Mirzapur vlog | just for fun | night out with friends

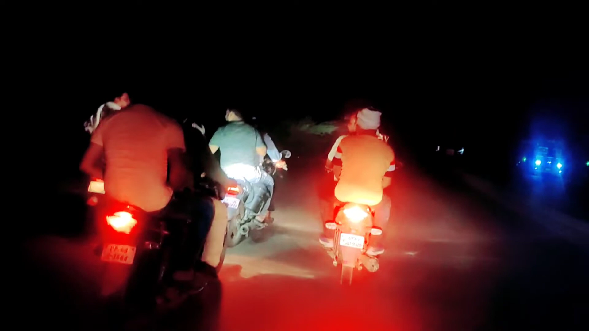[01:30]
12:30 बजे हम लोग यहाँ से डिनर करके निकले हैं और ये सारे मित्र हैं हमारे लोग, बाइक गैंग है हमारी, इसमें गाना वाना भी गा रहे हैं लोग। प्लीज आप लोग गाना सुनाते हैं।